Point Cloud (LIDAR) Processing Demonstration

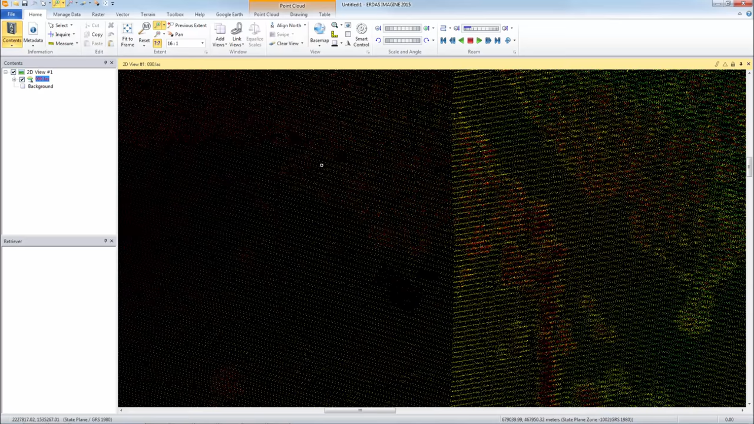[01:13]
And it may be a little difficult to tell what's going on but we can change that. So when I open the point cloud data set you will notice that up here on the ribbon interface there is an orange highlighted tabs that make available point clouds tools. So if I had opened a raster data set you would have raster tools available. If I open a vector data set you would have vector tools available. In this case we have point cloud tools.
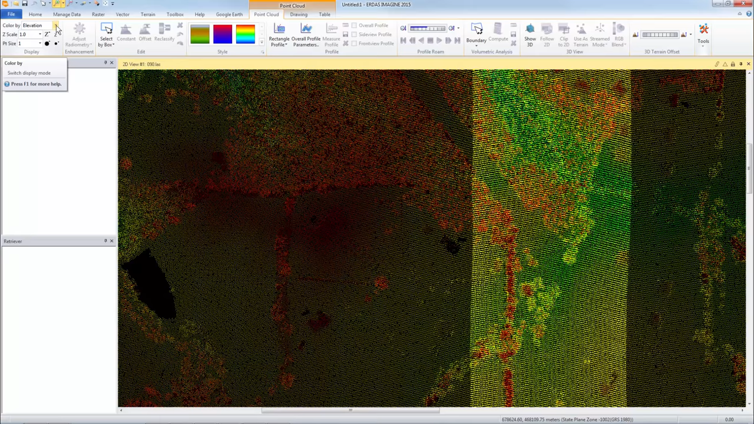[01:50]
You know one of the first things we might consider is how to display our point cloud data. And over here on the far left we have color by elevation. If I select this then we have other options. Typically point clouds come with an intensity band. And again the intensity is measures
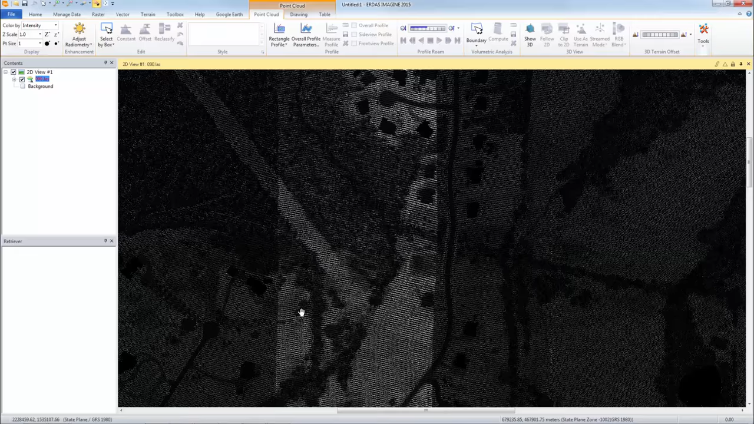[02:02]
the strength of the return of each signal.
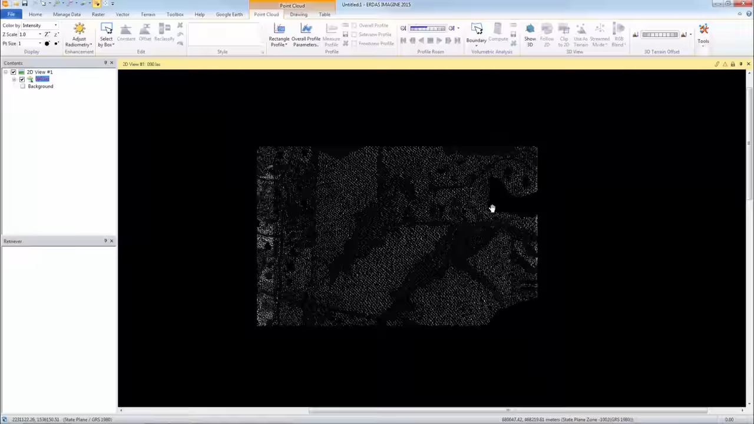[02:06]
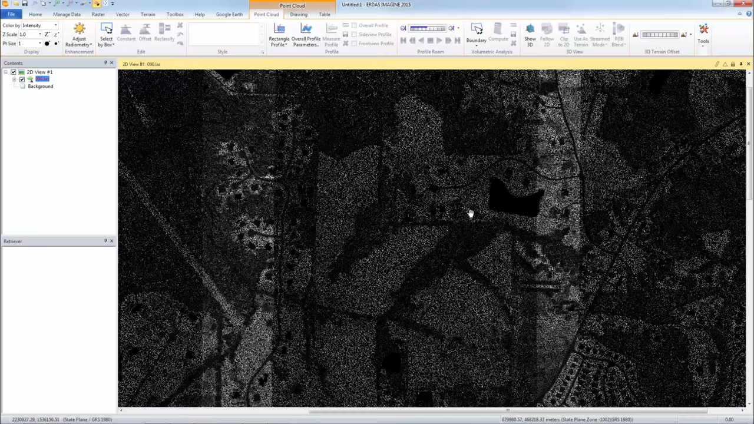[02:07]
We can zoom in here and you can see very clearly here's a residential area with
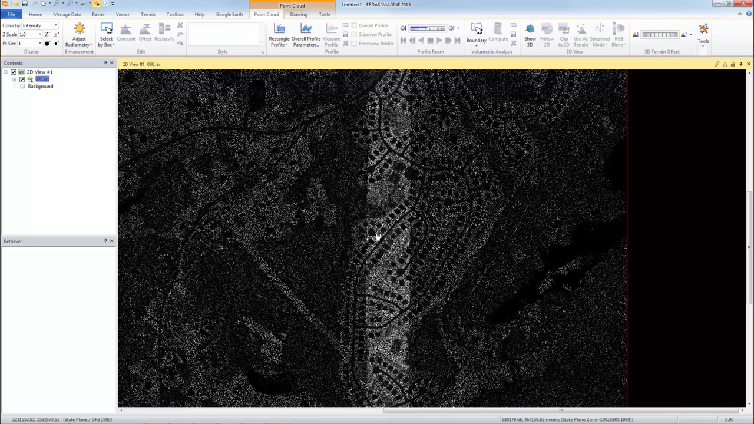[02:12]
some roads buildings and this must be tree canopy. We can also display by return whether it's a first second or third return.
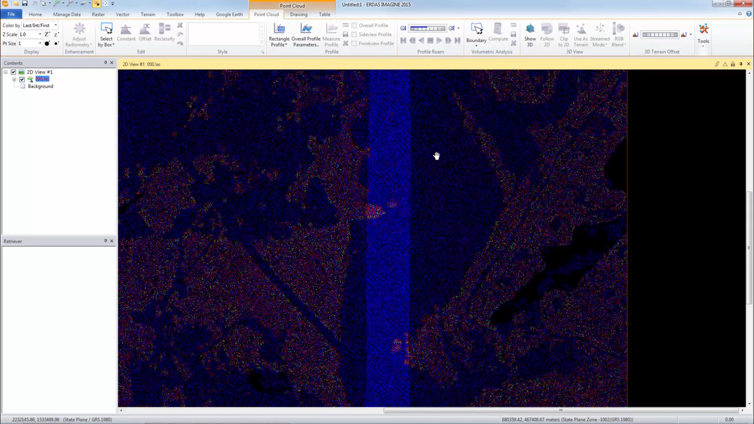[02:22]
I'll go back to elevation and also in addition we can display in 3d.
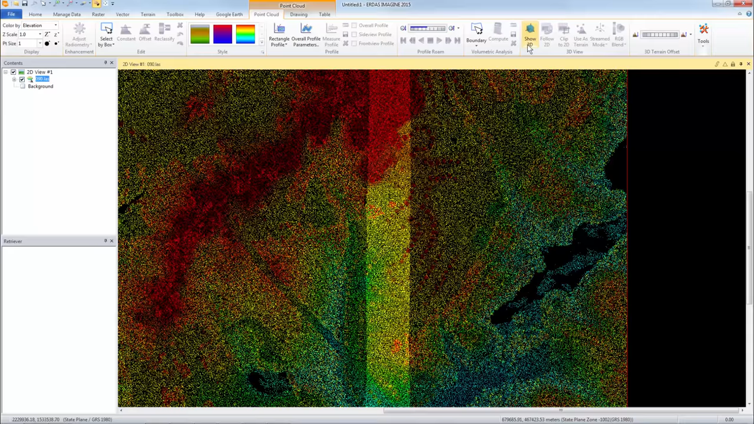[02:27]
There is a way to we can just by using my mouse wheel I can zoom in and I can rotate on its edge.
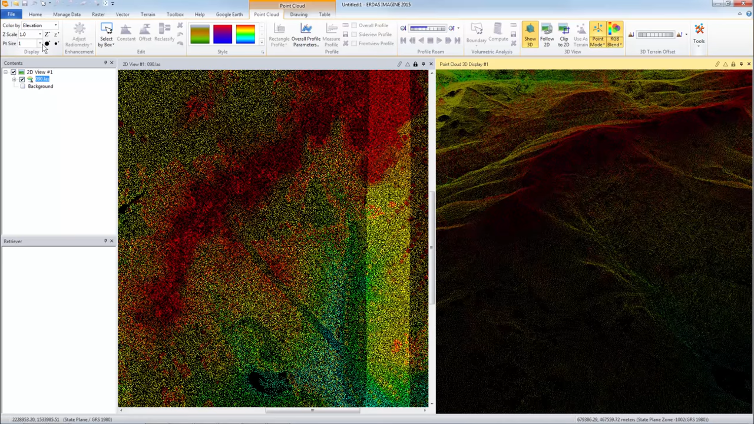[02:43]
And one of the things here is to make the display a little bit easier to see. We have this tool here that will increase or decrease the point size. So if I increase the point size it will update in both the 2d and the 3d view.
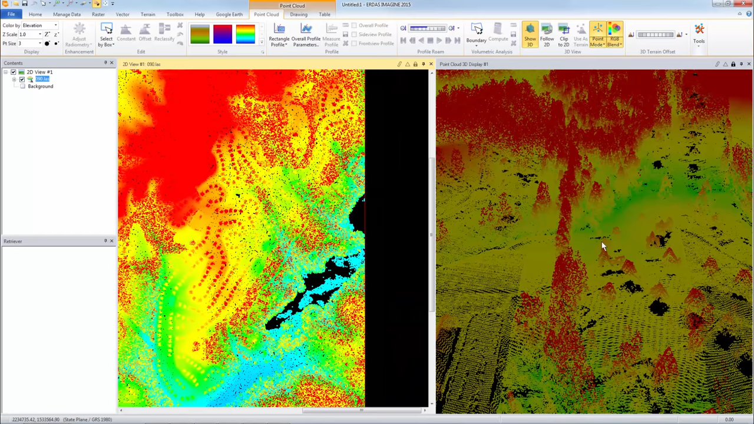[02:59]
One of the things you can do is you can also do a follow. So anything I update over here will be
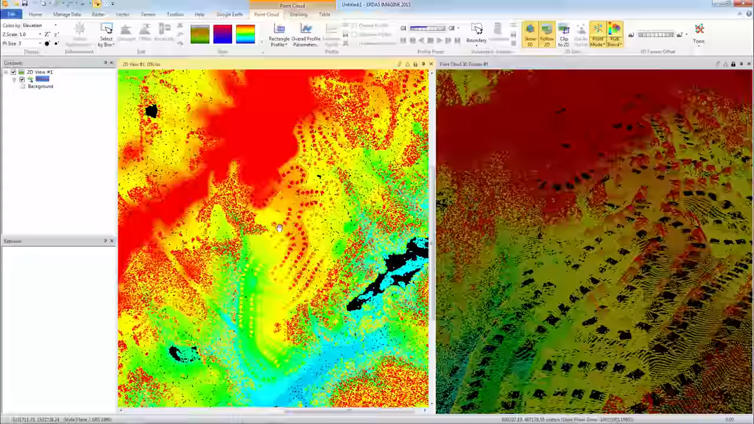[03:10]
that view will be updated in the 3d view. And you can do a clip as well. So if I zoom in and roam around you will see that it'll just display a clipped area.
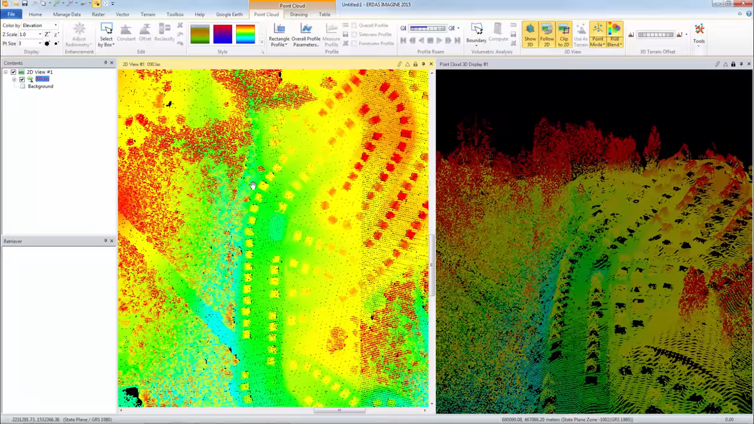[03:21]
Let me zoom out over here a little bit. And then anything we change over in the 2d view will also update in the 3d view.
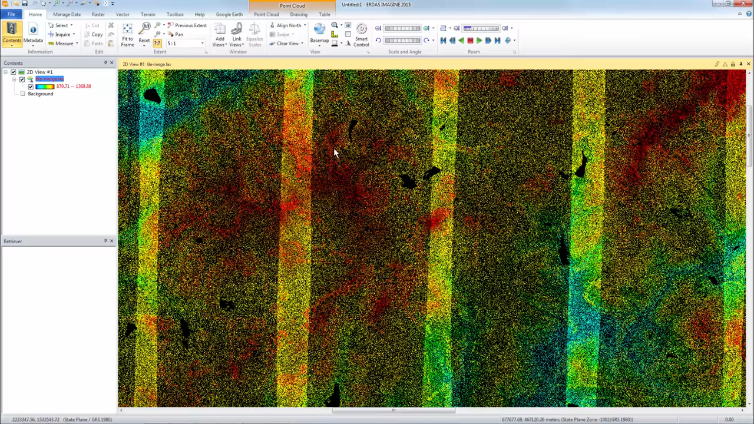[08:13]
We have a lot more dense point spacing here in the overlap areas from adjacent flight lines. So the airplane flew this way, north to south, and I went south to north. So in the overlap area, you're going to have a lot more dense point spacing. So if I just zoom in to one of these real tight, you can actually see the scan lines.
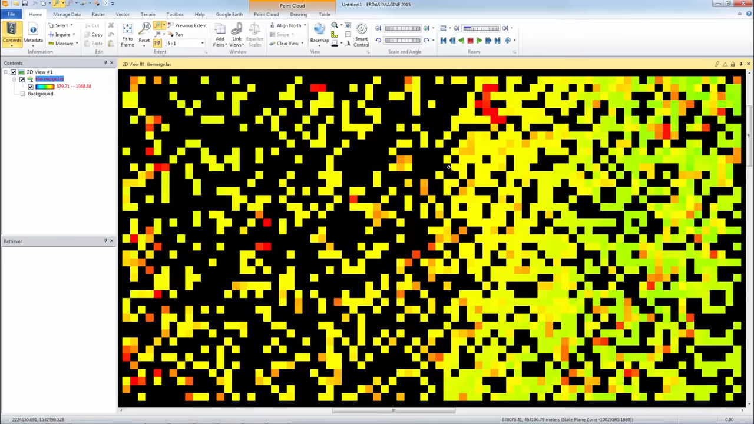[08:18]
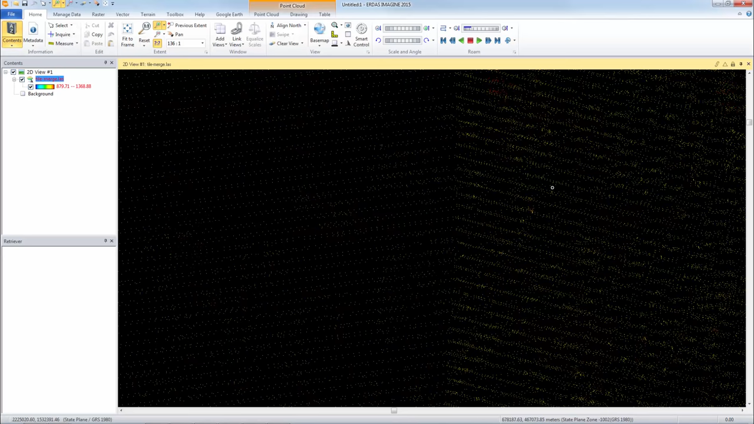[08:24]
So you can see that these scan lines are this way and these scan lines are that way. But here we have double scan lines. And then maybe if I increase the size, you can see it better.
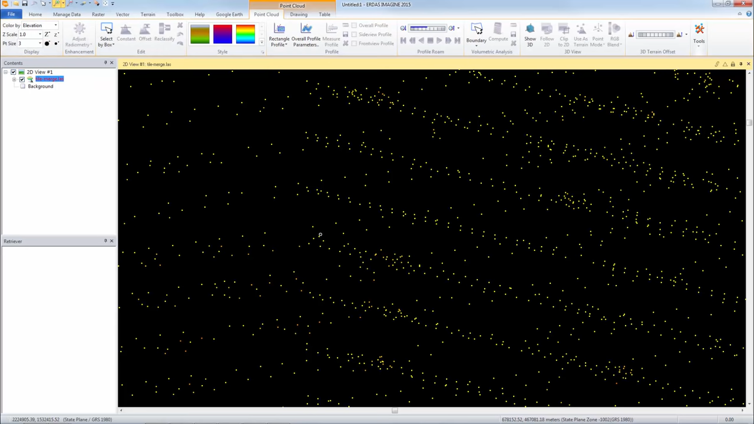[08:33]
So this is a scan line and so forth. So I thought that would be good to show.
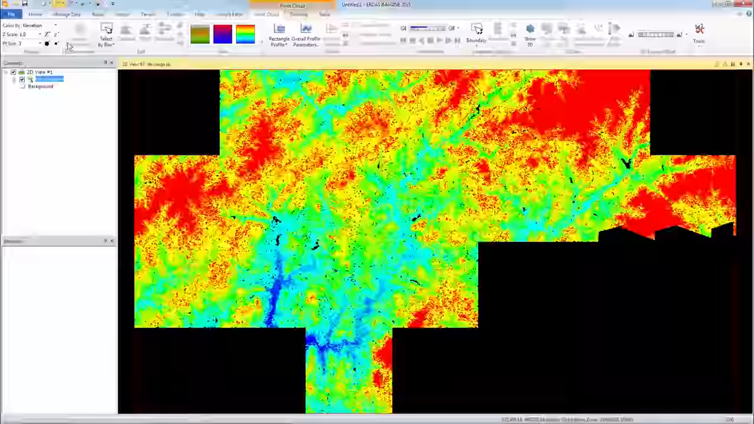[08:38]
So next thing I want to do is I'm going to subset this. I'm going to open up an acquire box.
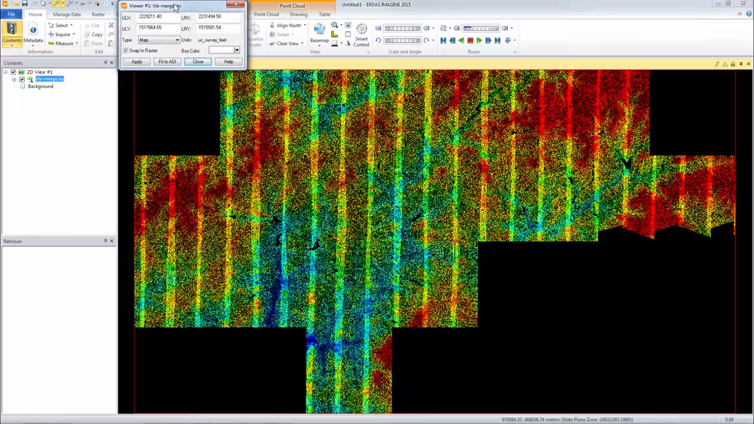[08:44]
And this just gives me a utility to draw a box. From the point cloud suite, I am going to go under tools and select subset. The subset utility opens. When I opened my inquire box, a box appeared in my viewer. And here it is here. I'll move it so you can see it. So if I want to subset an area, let's say I have a project and I'm doing some, you know, watershed delineation or I can just stretch this box out.